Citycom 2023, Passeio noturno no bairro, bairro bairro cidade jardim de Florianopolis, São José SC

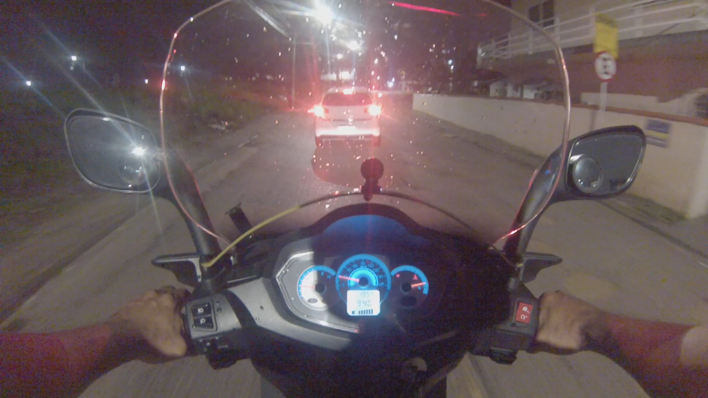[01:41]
tá essa estrada feia, né? Meu Deus, já tá assim mais de 30 dias, gente.
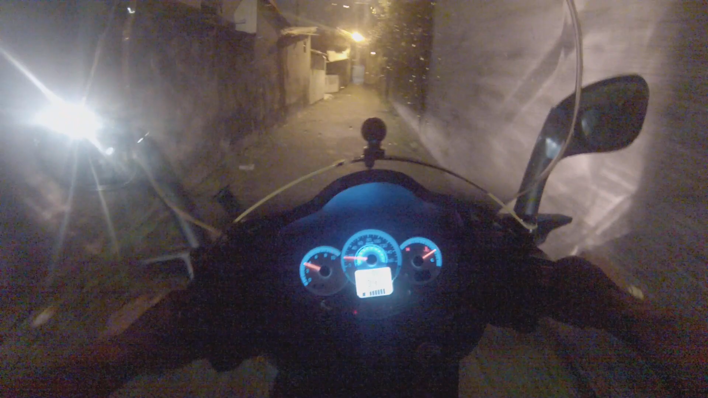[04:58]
Eu sempre digo que esse atalho aqui é para ladrão escapar da polícia.
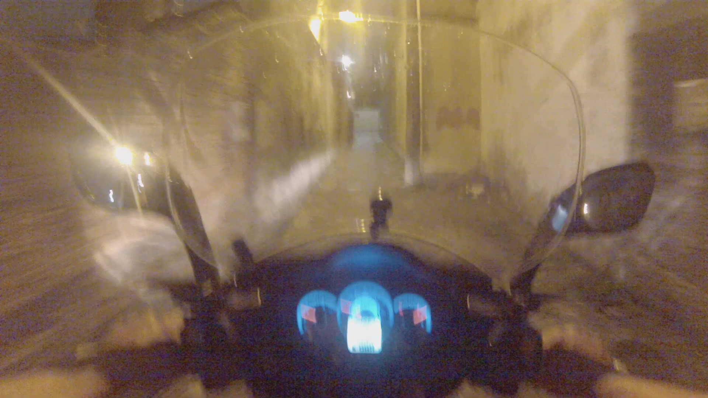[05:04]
Porque se o ladrão conhece esse atalhozinho aqui.